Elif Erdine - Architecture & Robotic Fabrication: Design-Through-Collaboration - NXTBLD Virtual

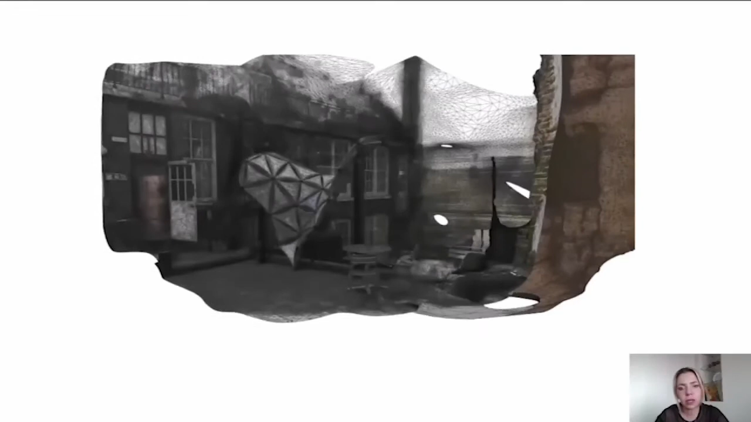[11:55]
And what we did afterwards to evaluate the process was basically the final 3D model was 3D scanned
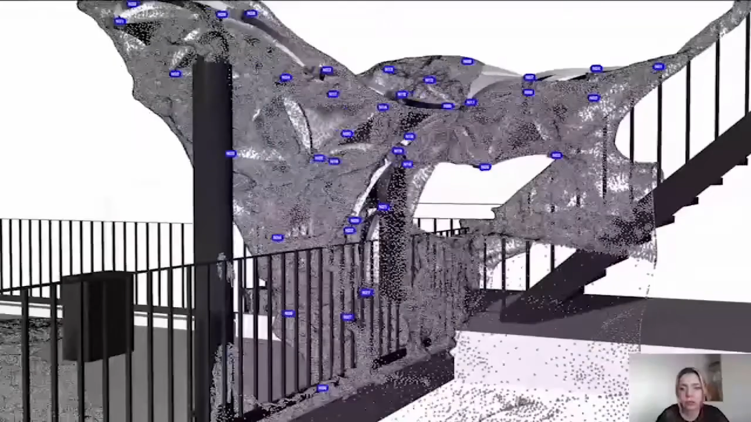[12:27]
and this gave us a really good idea about basically how the
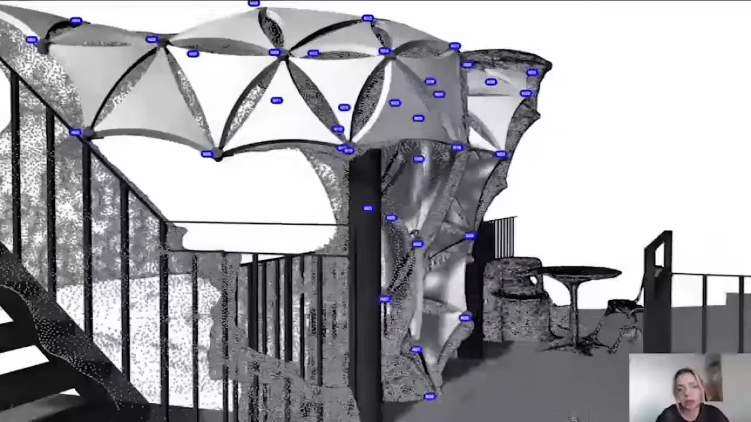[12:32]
physical prototype performed and what needed to be improved further.